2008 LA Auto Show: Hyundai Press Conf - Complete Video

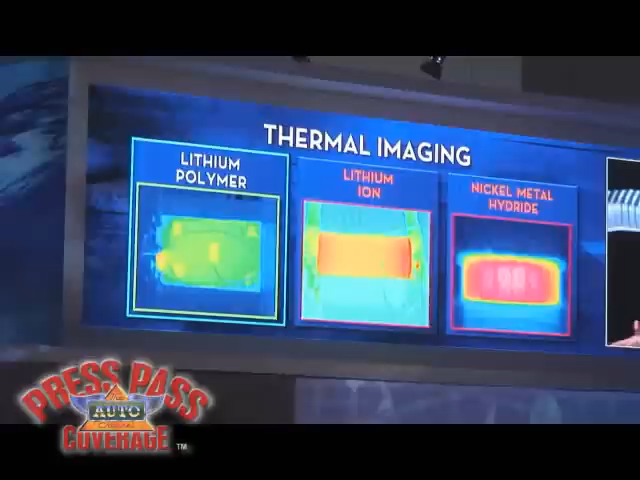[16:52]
This thermal imaging test shows how much cooler our lithium polymer battery is versus today's nickel-metal hydride or conventional cylindrical lithium ion batteries.